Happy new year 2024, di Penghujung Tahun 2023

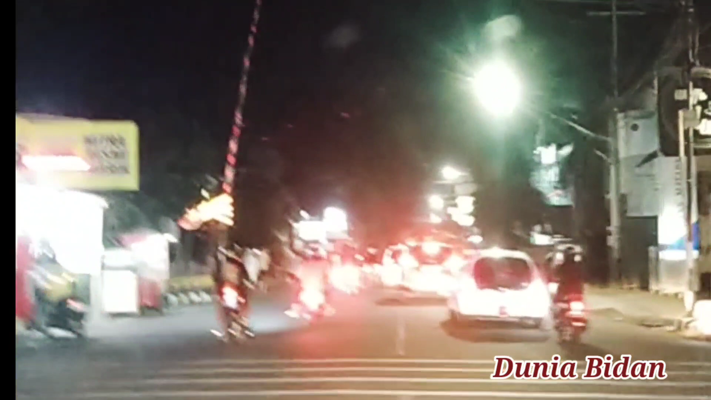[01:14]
asyap lah kok sampai lali panglima polim panglima polim nah sebentar lagi kita ke jalan Doho nah ini di jalan Doho ini masih
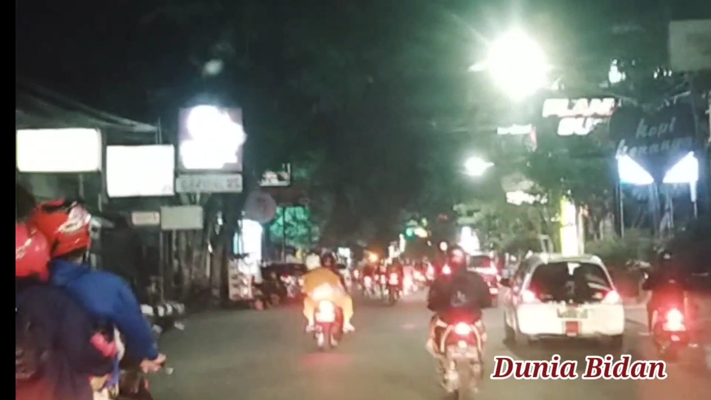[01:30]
hayap muruk oke ini adalah suasana malam tahun baru 2024 jadi ini adalah tahun 2023 di tanggal tanggal berapa ya 31 pukul
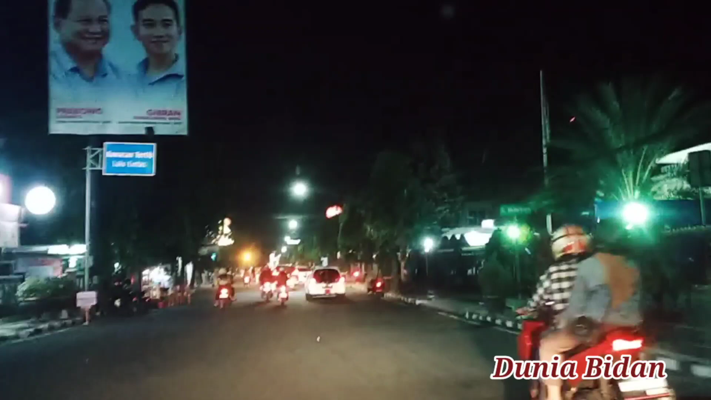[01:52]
19 kurang 10 menitan lah ya jadi ini
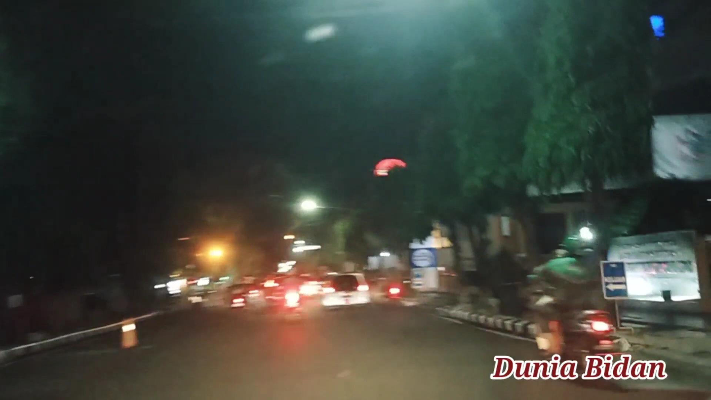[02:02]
BCA ini kantor pajak yang kantor pajak ini ada BCA dan itu adalah Riches Factory dan ini adalah
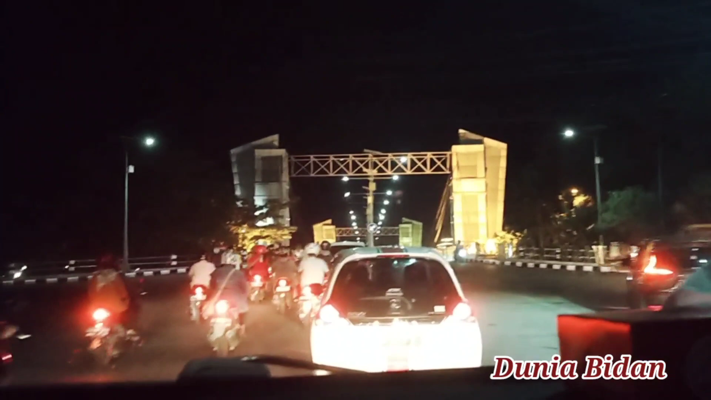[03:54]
ada nasi tumpang nah kita lihat ya aku gak pernah ngambil video disini tapi kali ini aku mencoba mengambil videonya oke gagah banget ya untuk jembatannya jembatan ini adalah jembatan yang sementara ini adalah terbesar disini ini
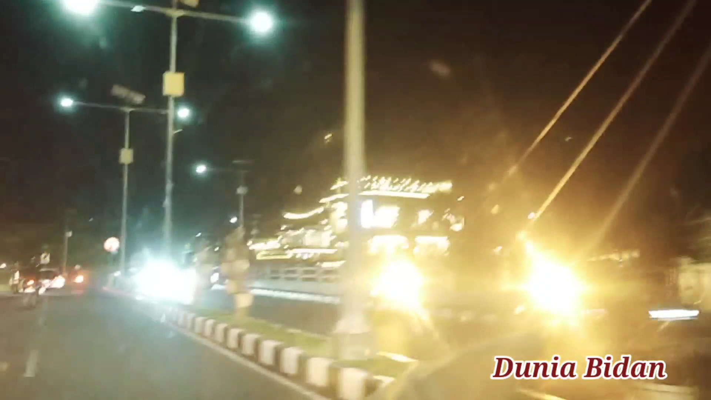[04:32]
begitu nyampe pada barat sungai langsung melihat nah ini adalah yang